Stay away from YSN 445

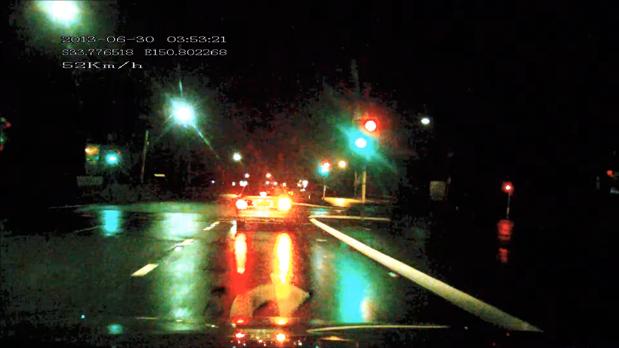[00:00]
ISN 445 and there's another offence he's over the line he's creeping forward so that's another three hundred and ninety seven dollars and three demerit points of course at the pedestrian crossing here
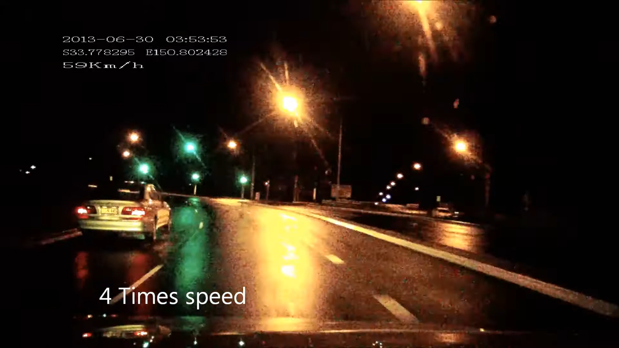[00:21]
oh there's a go he's going to turn right from the straight ahead okay okay this is interesting this is interesting okay